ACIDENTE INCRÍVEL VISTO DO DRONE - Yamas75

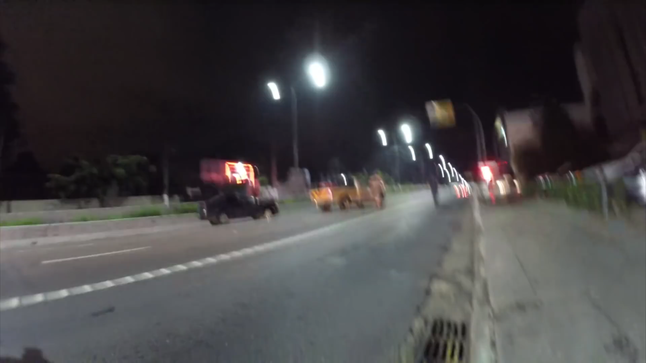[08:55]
Está comendo todo o asfalto. Olha que beleza.
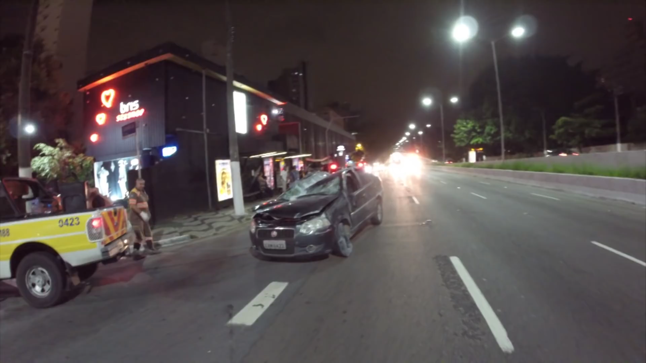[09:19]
Ainda bem que não tinha passageiro.